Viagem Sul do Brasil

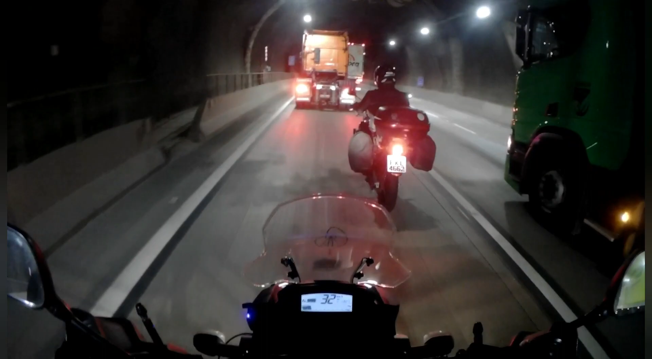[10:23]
Aqui dentro do túnel. Epa. Primeira mão, viu? Tô falando. Tem que se cuidar. O caminho deu certo. Vamos fazer isso aqui.
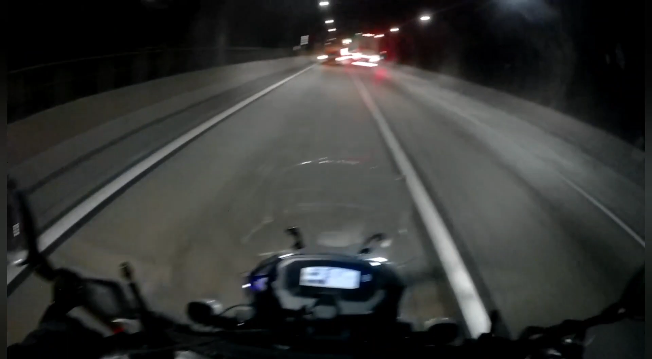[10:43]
Cê é louco! Mas vou entrar, deixa eu pegar aqui logo. Tá 60 por hora. Grande ali aí, ó. Era crachá, nada de multas aqui pra gente.